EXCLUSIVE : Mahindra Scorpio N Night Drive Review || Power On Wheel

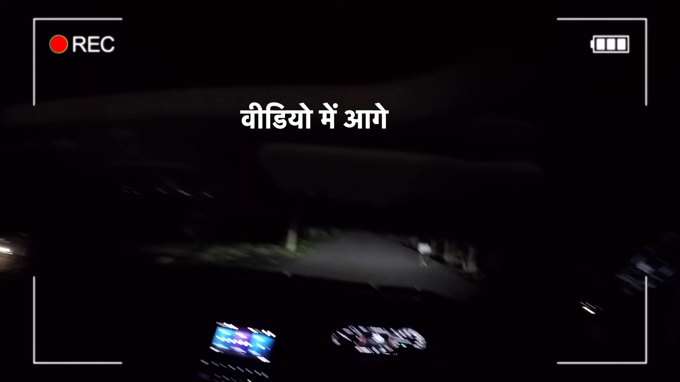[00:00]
इससे ज़्यादा गुप अंधेरा मुंबई में कहीं नहीं मिल सकता है और यहां पर मैं इसे दिखाने की और एक्स्प्लेम करने की आपको पोशिश कर रहा हूँ नमस्कार मैं में
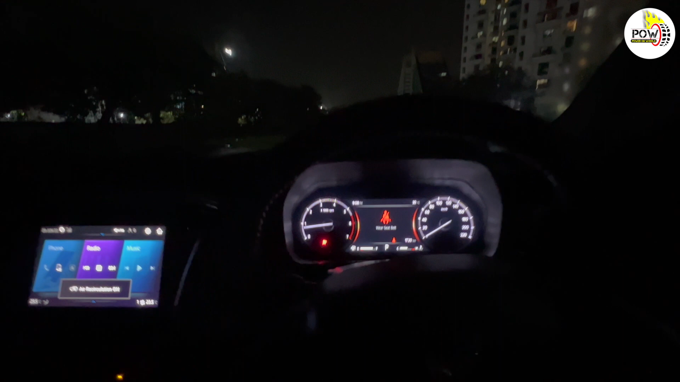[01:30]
आपको यहाँ पर इंस्ट्रुमेन कलस्टर पर एक एक इल्लिमीनेशन मिलता है और यहां पर आपको इस तरीके का इल्लि बीम यहां तो काफी दूर तक अगर आपको देख पाई रहे
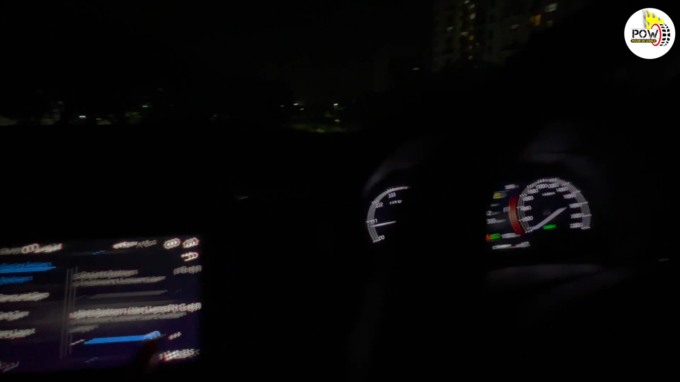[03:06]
कम कर सकते हैं और बढ़ा सकती है और जो ईहां पर बढ़ाएंगे तो इहां से इसका
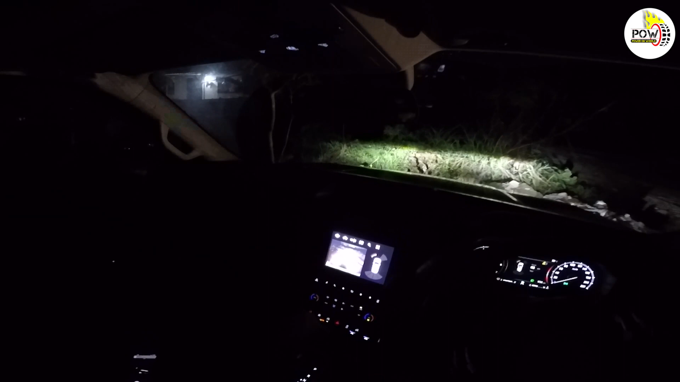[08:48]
अच्छा है और बहुत परफेक्टली अपना काम कर रहा है तो क्या है कि जब आप इसको लेकि एसकी